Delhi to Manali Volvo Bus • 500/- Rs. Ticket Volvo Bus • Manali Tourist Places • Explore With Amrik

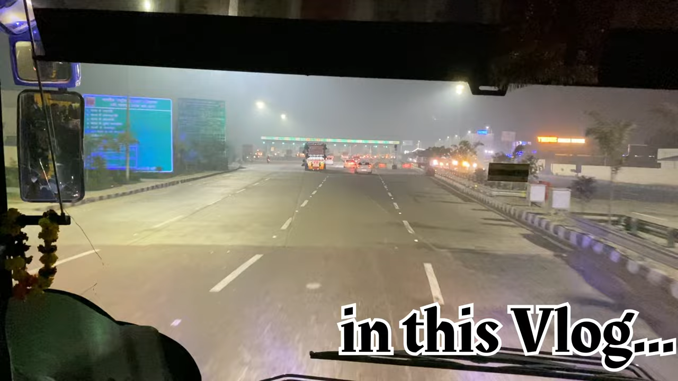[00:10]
जाते हुए दिल्ली तु मनाली कितना फेर पड़ेगा यानि कितन
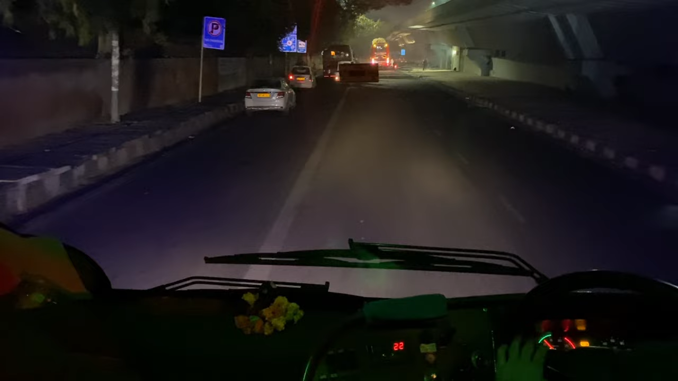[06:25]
के लिए वहां से बात की लोग अभी बॉर्डिंग करेंगे तो आप देख सकते हो तो यह कुछ होगा यहां से भी हम
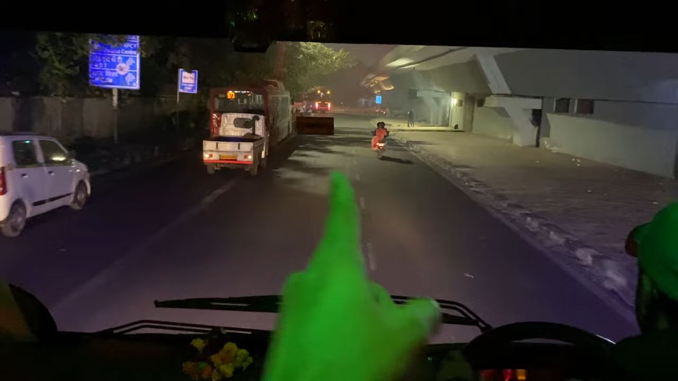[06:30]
लेफ्ट लेंगे तो डारेक्ट आपका मज
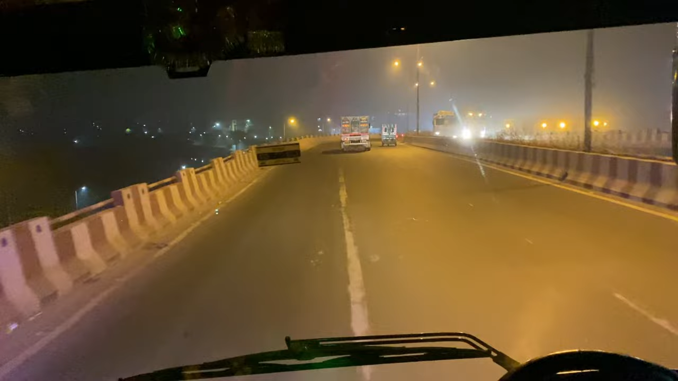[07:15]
के साथ और आपको भी मिलवा थे साथ यह जी फाइनली अभी दिल्ली और हर्याना का जैसे यह फर्स्ट हमारा टोल आरा मनाले जाते हुए तो देख सकते हो और यह तो लोगा तो यहां से अभी हम टोल पे करक सफेके फिर निकलेंगे से चैने हर्याना flourish हौ राकन
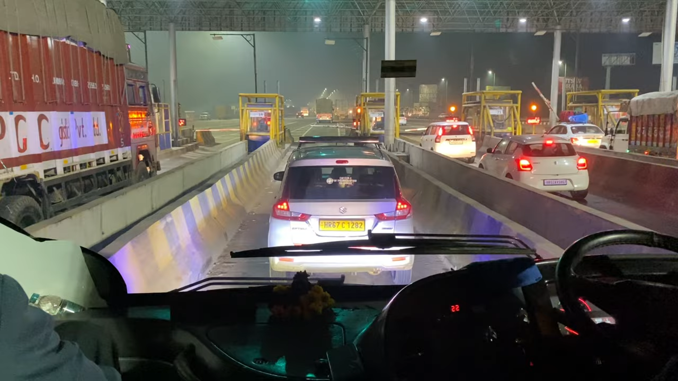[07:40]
हुए
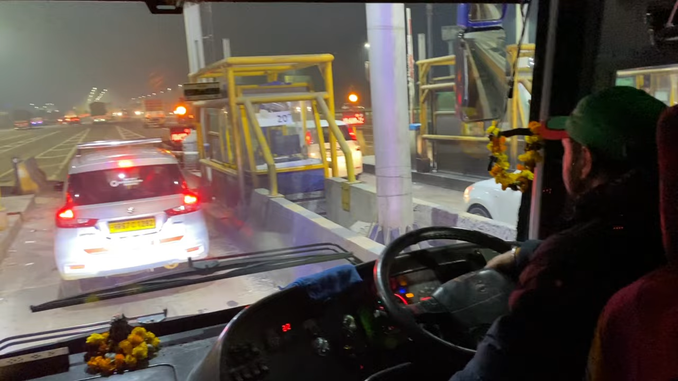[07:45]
को कि मटर था कि मोड़ा हमारेले चाला को तो तो हमारी यह बस रुक चुकी है अपने वर्स स्ट्उप पर यानि खाने पिने